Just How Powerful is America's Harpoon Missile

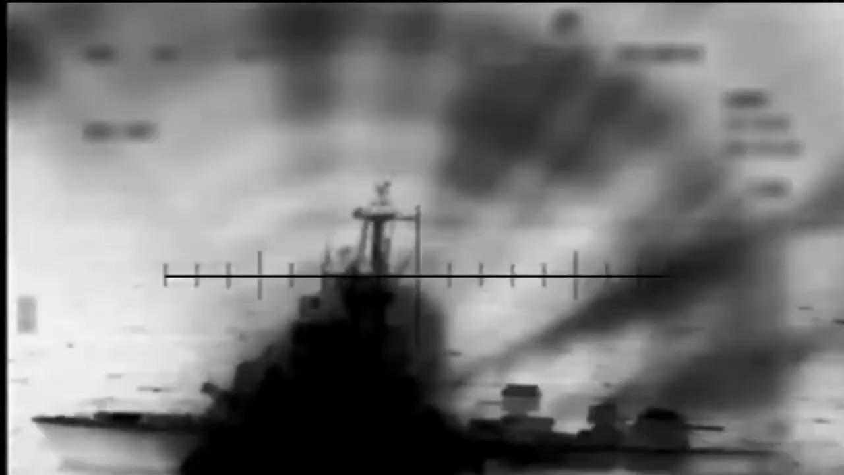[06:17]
and then the rocket continues to its flight controlled by its locator.